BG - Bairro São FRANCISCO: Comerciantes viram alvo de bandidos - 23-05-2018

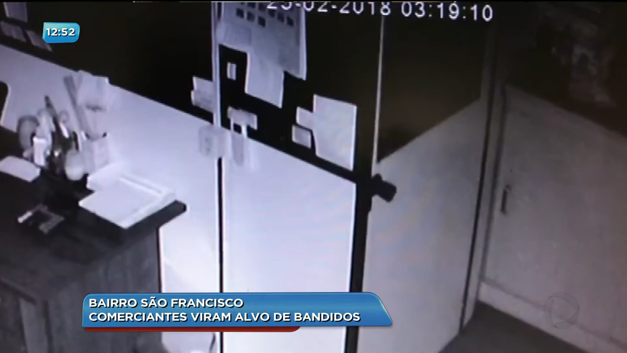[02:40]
Nessa imagem mostra o momento em que um dos bandidos entrou, era 3h19 da manhã, ele entrou de camiseta preta, ele está usando um celular para clarear, né? Isso, usando um celular para clarear e efetuar os furtos, né? Aí, ele procurando certamente algum objeto de valor, ele acabou encontrando uma arma registrada que vocês tinham aqui. Isso.
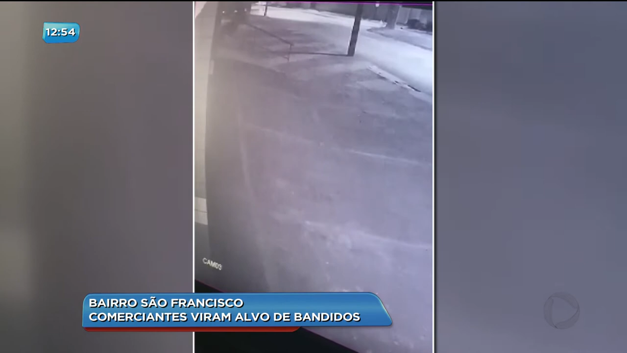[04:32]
Isso. Foram da meia-noite, de um sábado para domingo,
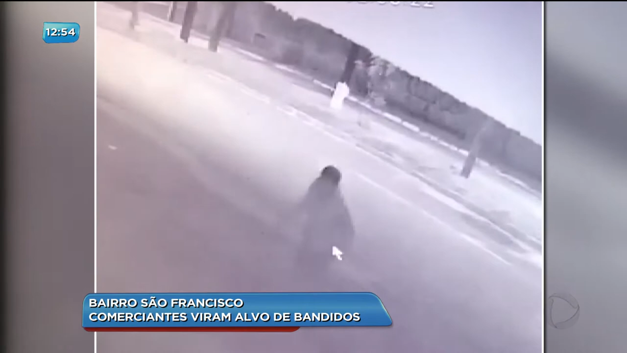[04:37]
até três horas da manhã, dando chute na porta, regaçando as portas e nada de polícia, ninguém vê, entendeu?